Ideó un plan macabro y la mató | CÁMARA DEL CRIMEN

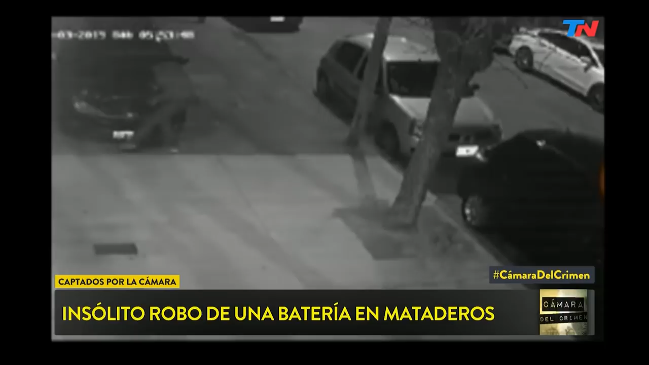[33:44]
diría casi frontera allá con la provincia de buenos aires con la matanza hay un grupo sebastián mirá como andan ahí hay un grupo que sospechan que son de la zona que están haciendo lo siguiente están robando las baterías de los autos